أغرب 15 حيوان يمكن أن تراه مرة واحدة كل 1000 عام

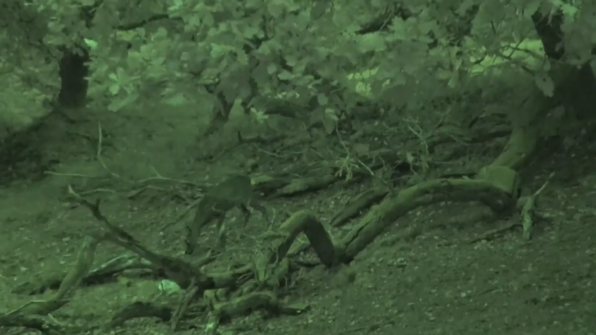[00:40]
تم رصد هذا الغازل من طرف أحد المصورين المهتمين بالحياة البرية وعلى الرغم من أن الصور
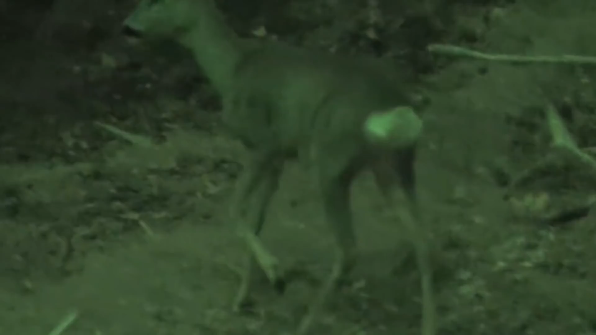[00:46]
تم التقاتها بالليل إلا أن امتلاك هذا الغازل لقرن واحد في منتصف رأسه هو أمر واضح من